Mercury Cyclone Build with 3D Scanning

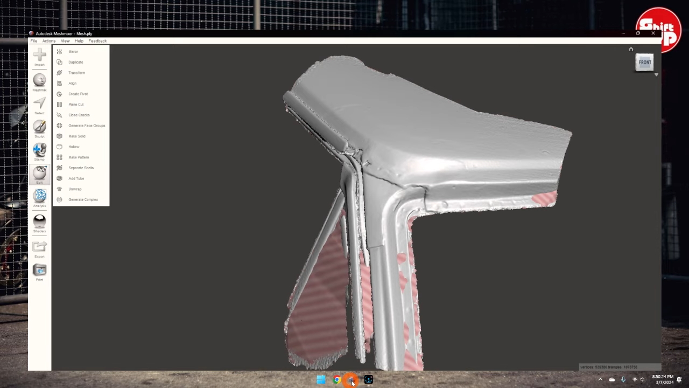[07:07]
here's what it looks like after I have, uh, just, I basically just brought it straight from the memory on my phone. I don't actually scan it with my phone. I scan it with the, the Creality scanner thing, the, um, CR scan. And I use my phone for the memory and to, to, to, I've confused people on that before and not actually scanning it with the phone. We scan it with the scanner. The phone's just a view screen and the storage device that it scans to.
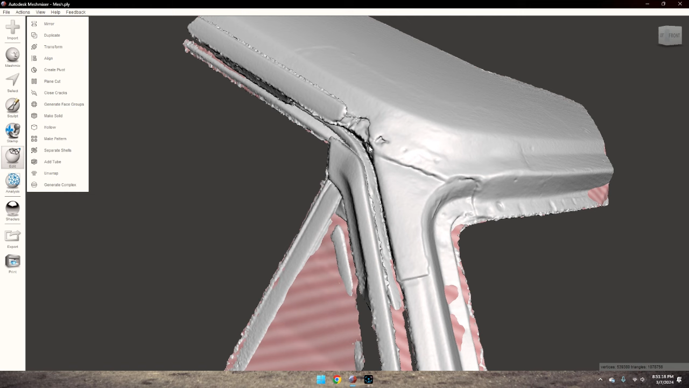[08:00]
So this is the initial scan. I've not done any touch up or anything to this. Um, so you can see, you know, in the scan here, the areas that are rusted out, obviously it needs a bunch of cleanup and stuff to try to do anything with. I haven't decided completely what I'm going to do with it. If I'm going to try to make them hold or what, I know somebody out there is interested and wants to, uh, wants to play with this in, um, in their software, you know, uh,
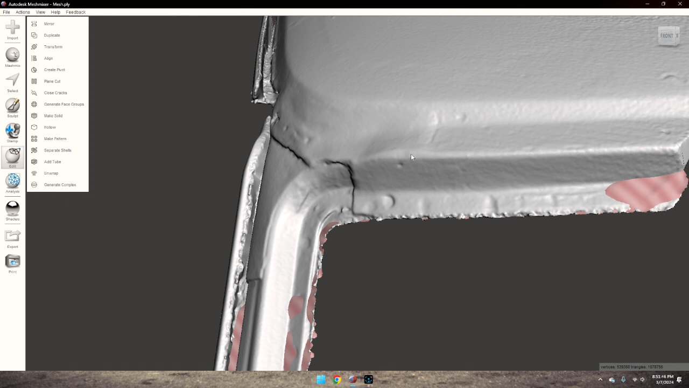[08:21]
hit me up and I will be more than happy to, um, share the data with you and, uh, and see what we can come up with. Um, I'd love to have this section here cleaned up where I could possibly make a,
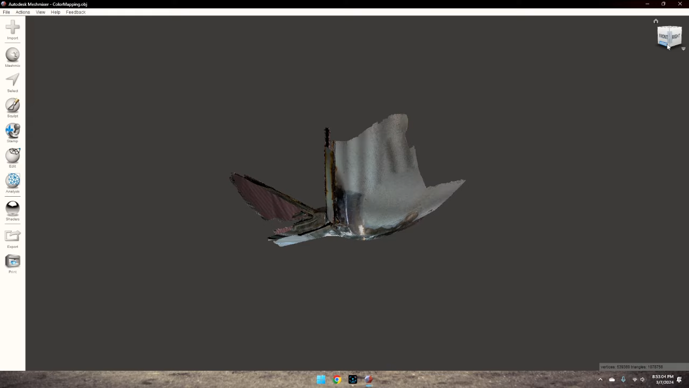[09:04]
I mean, you know, we got rust and everything, but it's just photograph, you know, photograph quality.
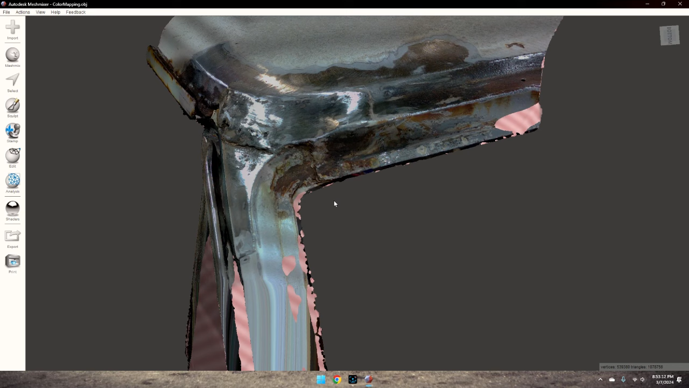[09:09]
I did spend a little bit more time in this area, but I mean, you can even see, you know, you can see the Bondo and stuff in it, but you can see the outline of what the patch panel was that they had welded in originally.
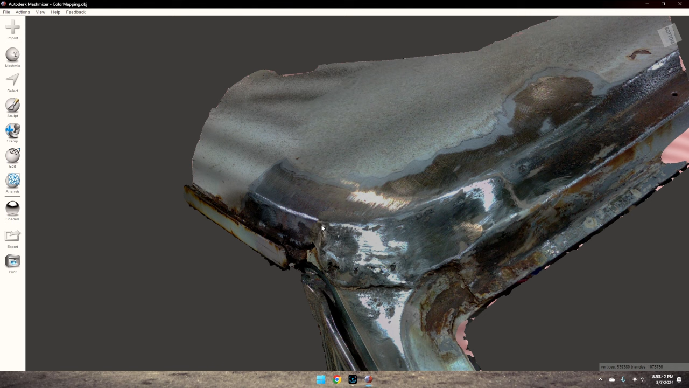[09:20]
So this is the area I need to clean up on the, in the mesh. And, um, if I can clean this up, um, I don't know if you've seen my other video where I did the steer wheel control for my Nissan, but if I can clean this up and just leave it in a thin plane, I can use this as a tool to cut a mold.